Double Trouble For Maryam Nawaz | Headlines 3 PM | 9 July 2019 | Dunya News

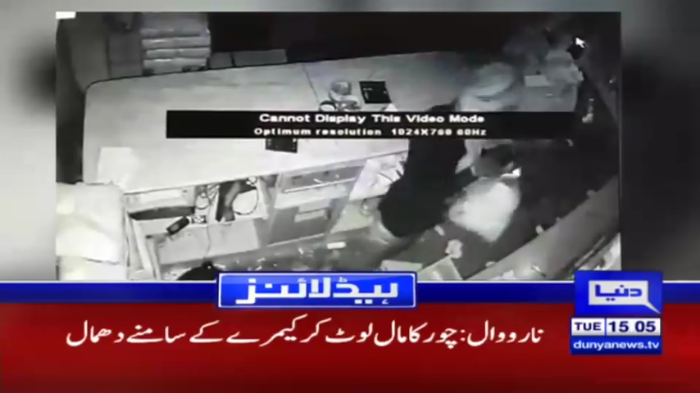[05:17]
نارو وال میں چور کا مال لوٹ کر کیمرے کے سامنے دھمال پرانا کچہری روڈ پر دکان میں ایک لاکھ روپے کی واردات لوٹے رے کا خوشی میں رکس